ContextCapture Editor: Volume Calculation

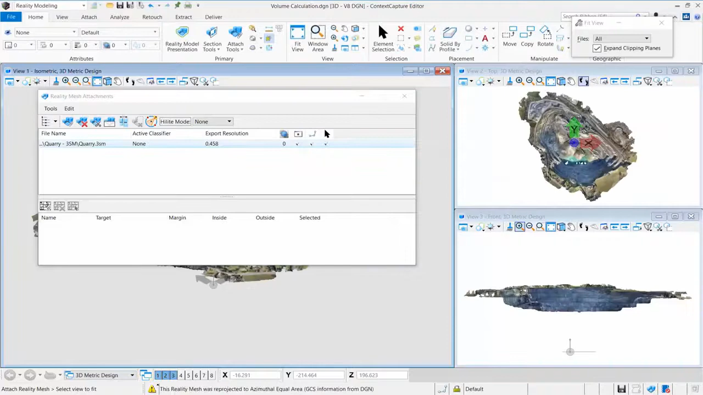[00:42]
Extract a Surface to Map Out Your Chosen Area
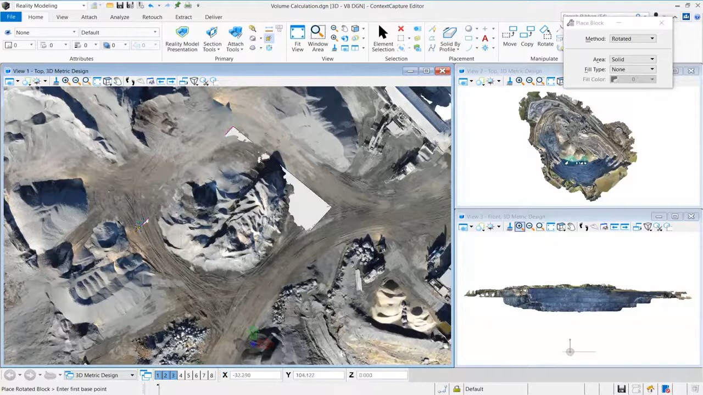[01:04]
Click Analyze, then Volume Calculation Choose the relevant output options and mode for calculation